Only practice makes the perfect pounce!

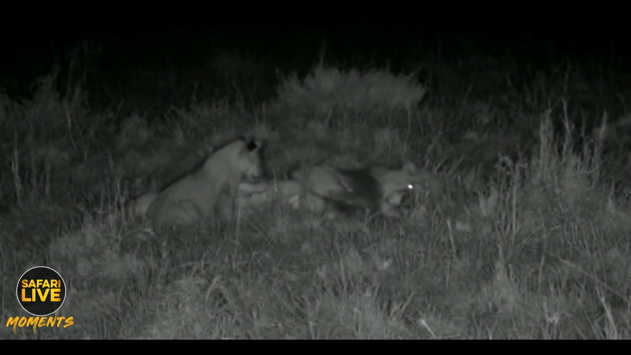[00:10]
how cute is that that is very relaxed normally males are not as inclined to be kind of well allowing of cubs to jump on their head but this male is just well he's so happy